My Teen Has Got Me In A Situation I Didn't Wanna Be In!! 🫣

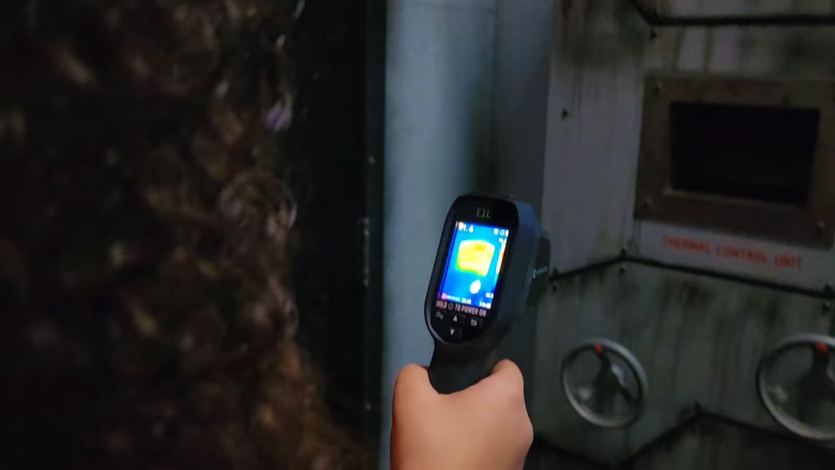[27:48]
Look everywhere. I'm trying to find the key. Have you noticed any hot spots around the wheel on the thermal?